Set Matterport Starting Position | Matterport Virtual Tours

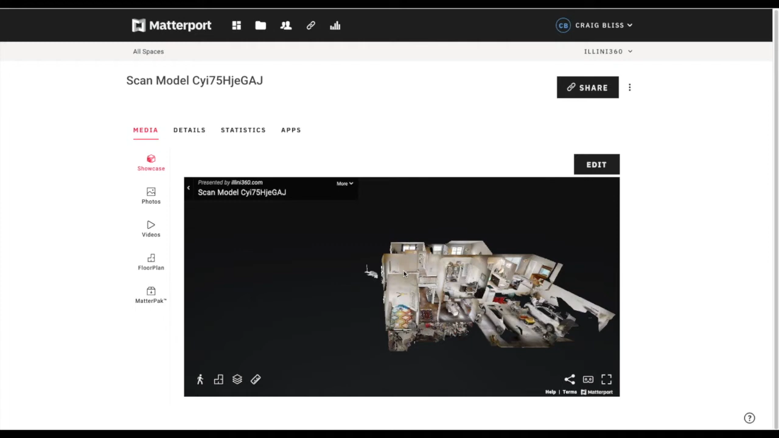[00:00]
I'm going to start with my initial view or the starting point.